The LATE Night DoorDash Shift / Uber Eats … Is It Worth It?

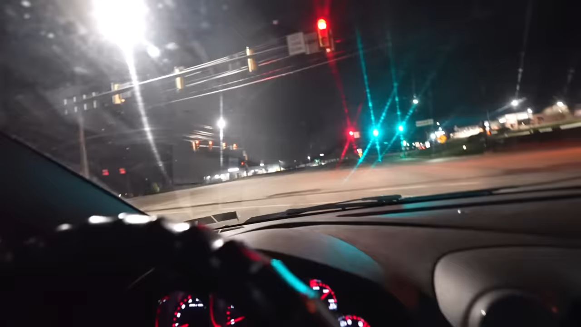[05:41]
Not a soul on the road, and things have slowed down significantly.
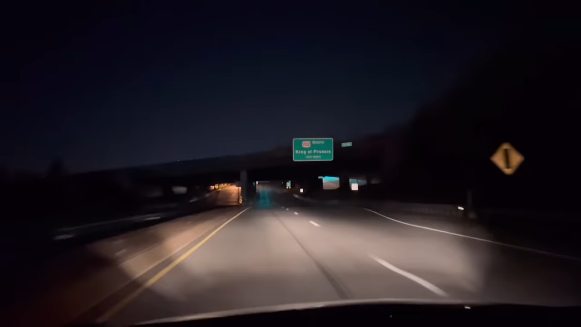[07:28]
There's no one else on the road.